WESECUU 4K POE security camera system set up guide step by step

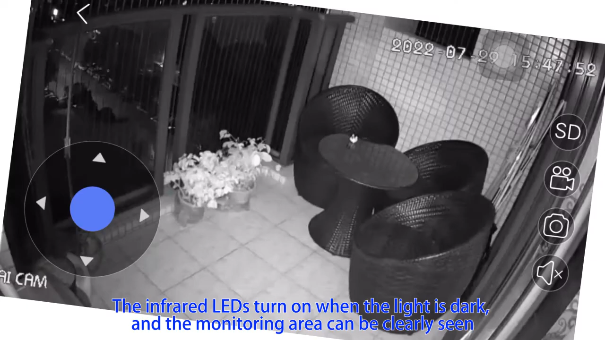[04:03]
The infrared LEDs turn on when the light is dark And the monitoring area can be clearly seen